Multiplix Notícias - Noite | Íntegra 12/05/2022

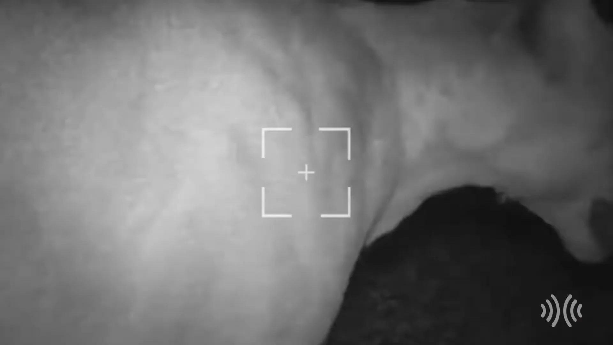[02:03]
Uma onça parda foi flagrada por uma câmera instalada dentro do Parque Estadual dos Três Picos.
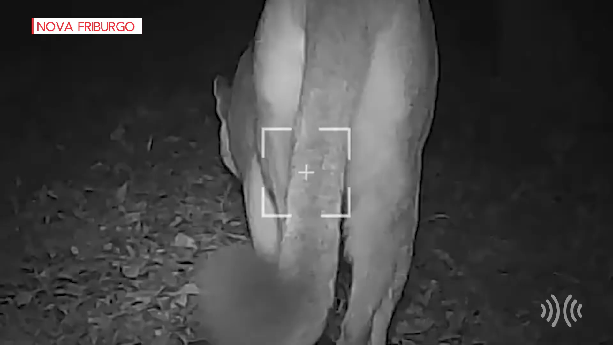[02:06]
O animal é o segundo maior felino do continente americano e está ameaçado de extinção por ações do homem.